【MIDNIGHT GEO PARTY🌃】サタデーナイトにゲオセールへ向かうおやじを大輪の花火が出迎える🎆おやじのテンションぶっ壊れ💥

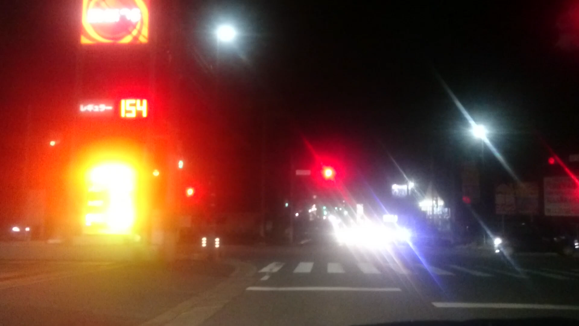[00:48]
ちょっとカメラがね湿気湿気なのかなうんちょっと曇ってたあ花火やってる今映ったかなカメラに右側の方なほら今ちょうど屋根で見えないななんで花火やってんだ音何も鳴ってない右側ね
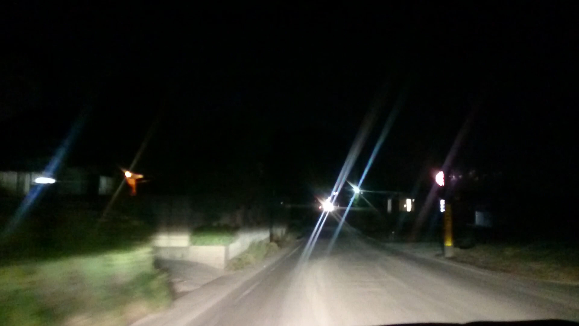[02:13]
あ月もね綺麗に出てるわあほら花火ほら映ったね今映ったね右側あったねなんで花火やってんだろうねうんまあ我慢しきれずと言いますかまあ明日休みなんでちょっと行ってみようかなというところで今ガソリン入れてねちょっと向かっております昔はね若い頃なんかはもう友達と遊びに行くとほんとねえ深夜まで遊んでたりしてたんで
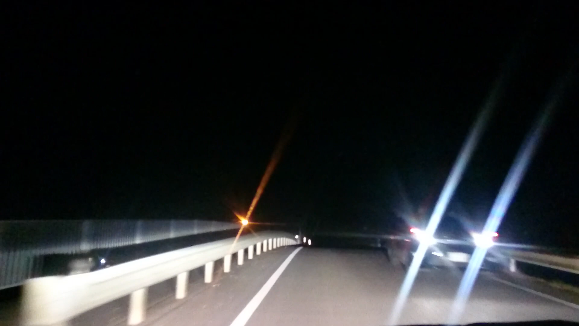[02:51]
今はもう遊びに行っても結構早い段階で解散したりとかねあ花火がほら右下の方にあってなんだろうなあほらちょっと今見えてるねうんほら見えてるねあ結構バンバン行ってるバンバン行ってますバンバンバンバンバンバンですほらすごい行ってるなあテンション上がる
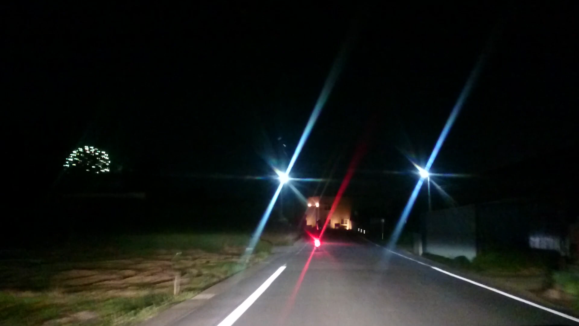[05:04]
ほら見えた見えた見えた 左からちょっと見えたねぇ左からちょっと見えましたねぇ
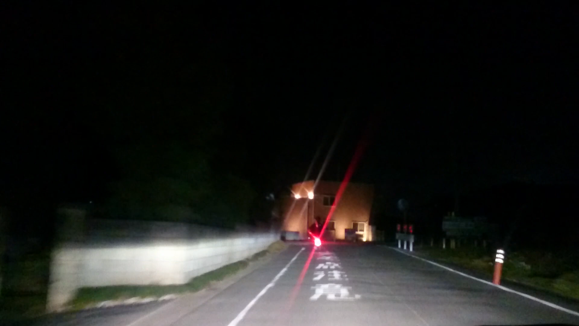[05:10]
ほらほら ちょうど今真ん前ぐらいよ ねぇ花火見えてるねぇあそこはなぁ あ音が鳴る ここまで来ると音が鳴るわどうしよう 道としてはね 左に曲がりたいんだけど
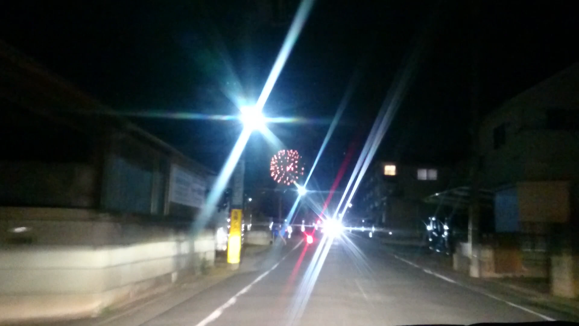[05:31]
花火としてはまっすぐ行きたいねぇ どうです気をつけないともう 暗闇から人が出てくるわおぉ 外に出て花火とってる人もいるねぇほらほらほらほら あっ星に 星に花火が星の形になったよ ほらほら 何のテンション 何のテンションだろうねぇ危ない 危ない もう ちょっと気をつけてドライブ気をつけて
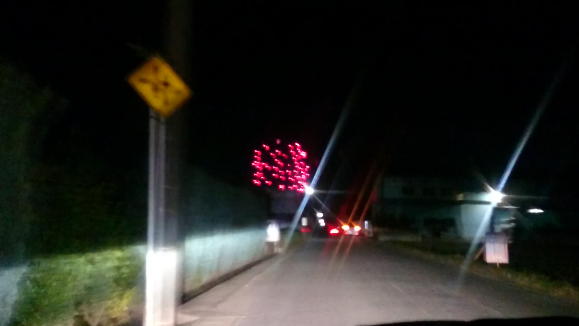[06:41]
ほらほらほら 花火ー花火ー 花火がー 綺麗だなぁあそこね テニスのコートとかあるとこなんだよねそれよりもうちょっと あっすごいすごいほらほらほらほらほらほらほら特等席 特等席が入れなかったけどほらゆっくり行くよ親父ゆっくり行くよ だって後ろ誰もいないからねはい 親父ゆっくり行きまーすはい もうここまでいくとほらこれに止まってんのはみんな花火見てますようん
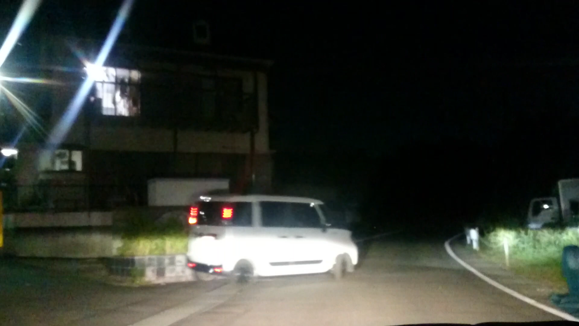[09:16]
これかここですなほらほら花火がすごいこの道花火がすごい本当はね途中で左に曲がりたいんだけど
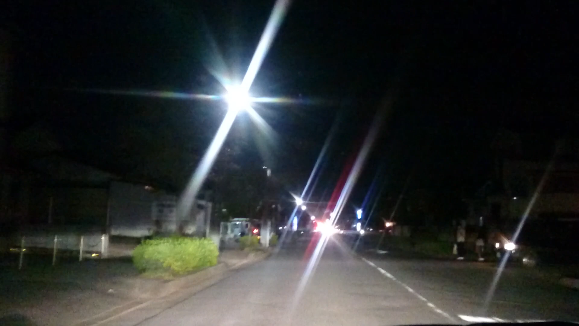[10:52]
でもやっぱり夜のさちょっとしたこのドライブってちょっとテンション上がるなやっぱりな結構夜中に車走らせるって友達と出かけたいとかまあ一人でドライブする時もあったけどもやっぱり次の日が休みの時とかですよねやっぱり多いのはねそういった時に車を走らせるわけなんでねとてもテンションが上がってたわけですよ当時はだからそういった思い出も込みでね私のテンション上がってます前の車ライトが黄色か緑になってるんだあれなフロントのね
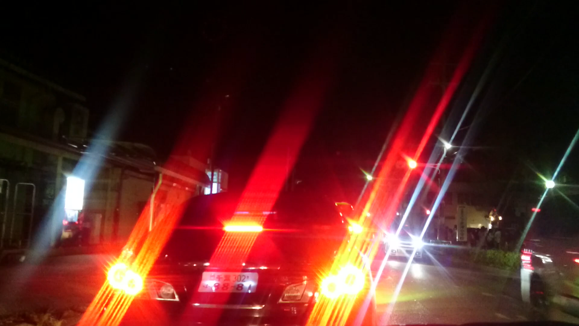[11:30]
やっぱりねここら辺ねちょっと花火が見える見える場所なんだろうねやっぱり人がすごい多いわほんとここら辺で上げてたのかなっていうぐらい人がすごい今多いです
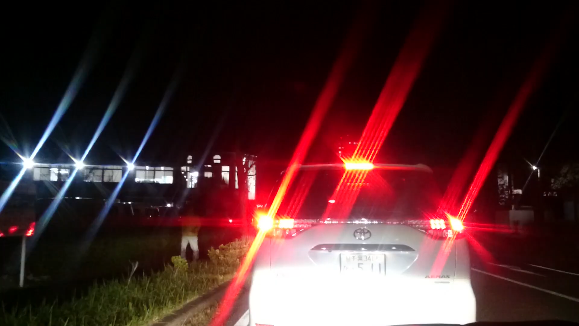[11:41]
なんかねこの道ねめっちゃ混んでるわ多分ね花火やるっていう情報があったんだろうねここら辺ねでまあここ場所的に考えるとここじゃなくてもうちょっと離れてるところだと思うのねふるさと広場だとかこれだとどうかなふるさと広場ら辺かなうんまあそこら辺だと思うんだけどインバ沼まではいかないと思うんだよな
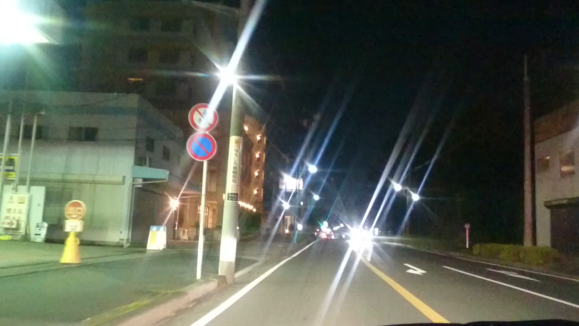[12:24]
はいてことでねまあ空いてきたわ横道入ったらまあここからね途中右折してゲオ方面に向かっていくんだけど296がちょっと混んでる可能性あんのようんそこちょっと覚悟しながら走っていこうと思いますはいてことでゲオにゲオに到着しますゲオに到着しますよ